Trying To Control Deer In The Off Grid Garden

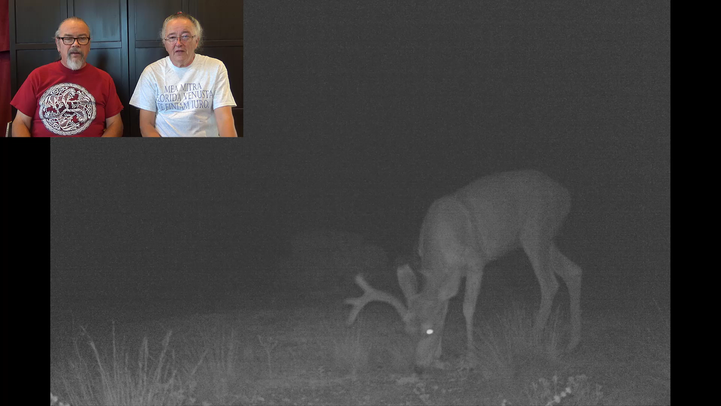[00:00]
Those deer really are gorgeous in the South Yard. They really are gorgeous in the South Yard. It's really fun to watch them.